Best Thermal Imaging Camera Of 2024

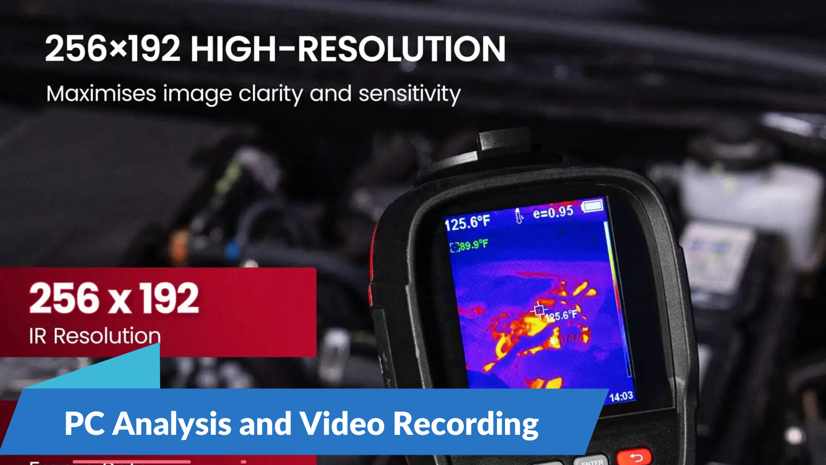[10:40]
On screen: spot 125.6°F
Recording One of the standout features of the Kiwitz Thermal Imager Camera is its compatibility with PC analysis software, which allows users to analyze and process thermal images with ease.